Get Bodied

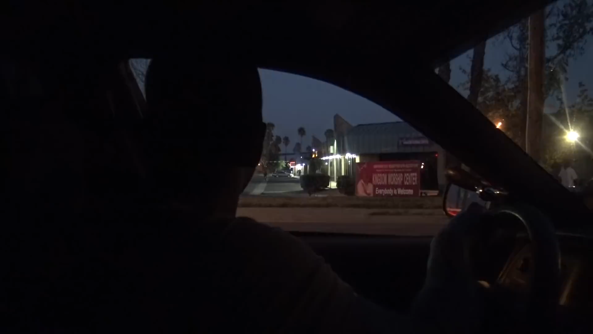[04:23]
Alright, I see a guy on a cell phone right there, but I'm not sure that's him.
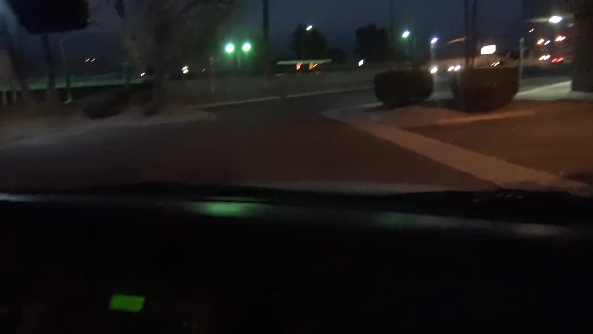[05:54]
I think that's him right there. Yeah, black shirt, cargo pants. But I thought he was a white dude in the light.